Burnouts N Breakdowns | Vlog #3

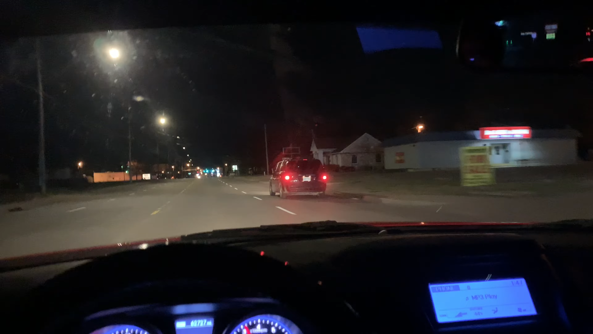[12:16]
That is Charles. Yo. The burnout van.
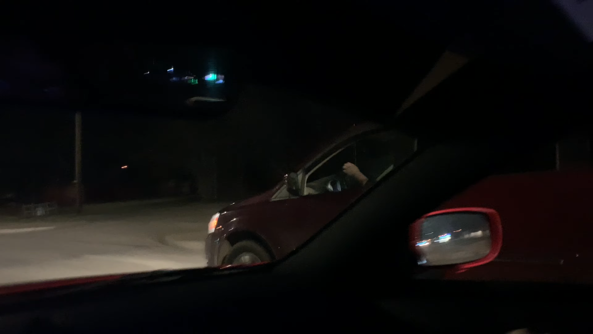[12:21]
It's the burnout van you guys saw earlier. Hey, yo.
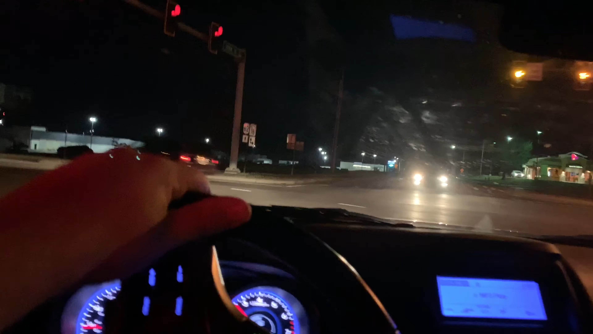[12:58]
Crazy. He's so crazy.
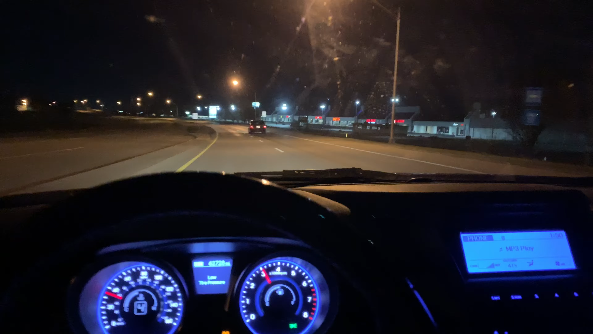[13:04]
Hey, we got a car to the left with blue neons.
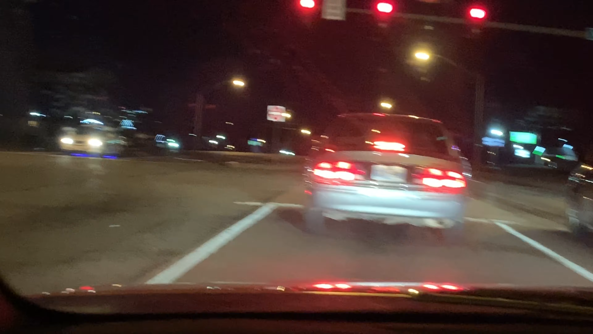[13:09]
Is he gonna rip it? They might.